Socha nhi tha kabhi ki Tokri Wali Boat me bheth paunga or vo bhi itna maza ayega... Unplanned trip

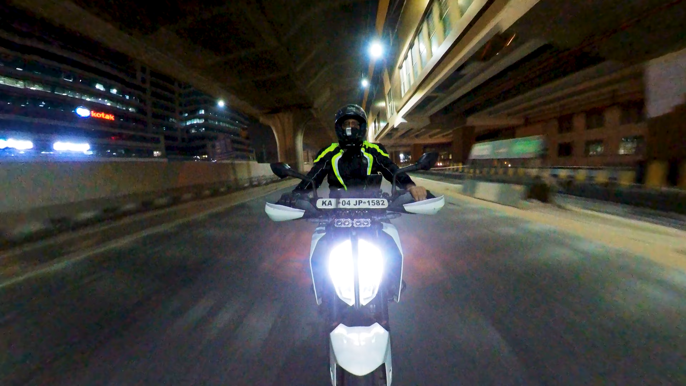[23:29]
इसके अंदर जो दूसरी लाइट लगी हुई है ना येलो वाली,
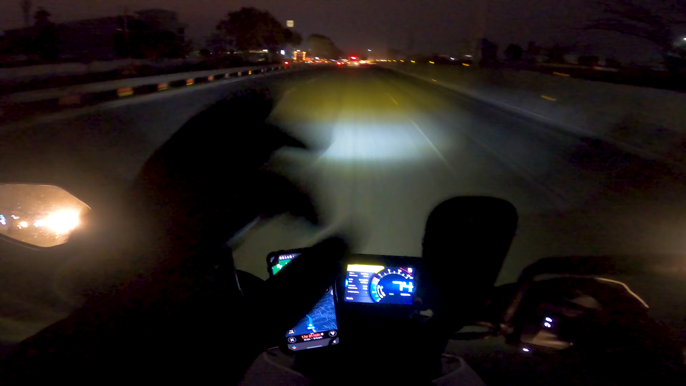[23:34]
इसकी रोशनी बहुत अच्छी है, बहुत देख सकते हो आप।
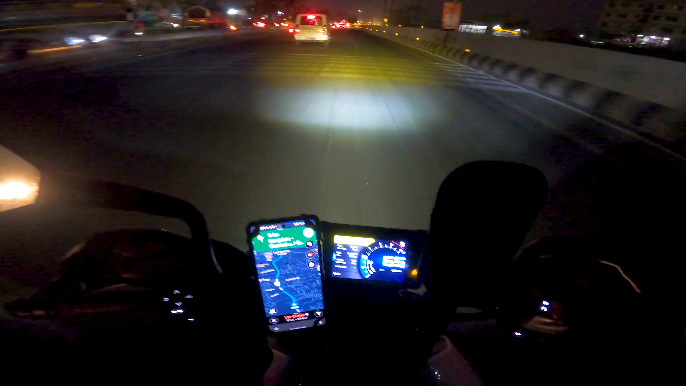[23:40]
ये देखो मैं एक बार बंद करके दिखाता हूँ, ये देखो ये बंद कर दी तो ये है, और वो बंद करते ही देखो ये है, भाई साहब देख रहे हो है ना कितना फ़र्क। आसमान से टपके और खजूर में अटके फिर से बैंगलोर के ट्रैफिक में,
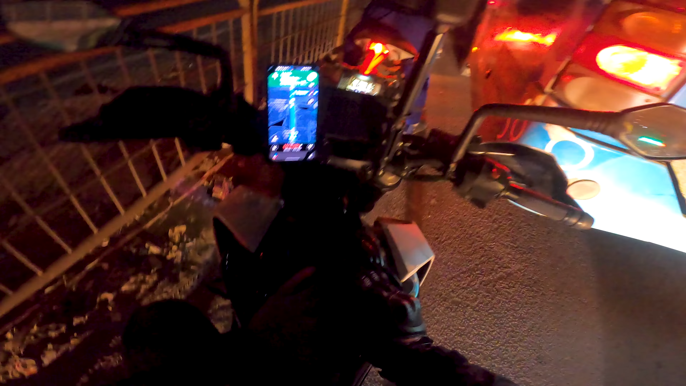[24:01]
वाट लगेगी 20 किलोमीटर का, 1 घंटा और 5 मिनट दिखा रहा है 20 किलोमीटर का सिर्फ,
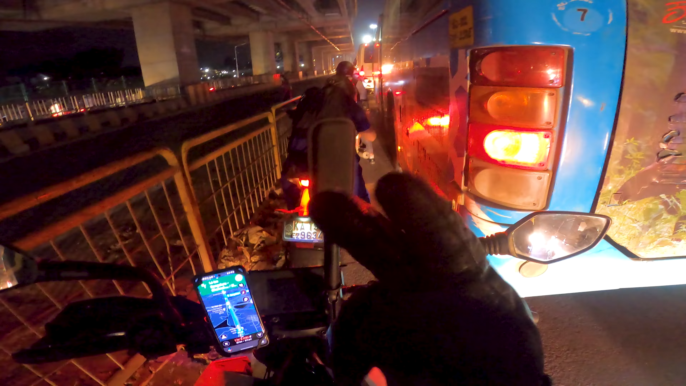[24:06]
ये ऐसा है बैंगलोर का ट्रैफिक।
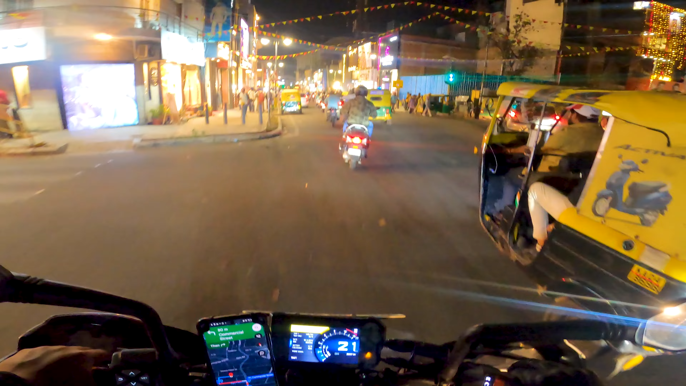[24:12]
तो ये है भाई कमर्शियल स्ट्रीट बैंगलोर, द शॉपिंग एरिया, नाइस, अच्छा लग रहा है ना। 360 मैंने गलत टाइम पे उतार दिया।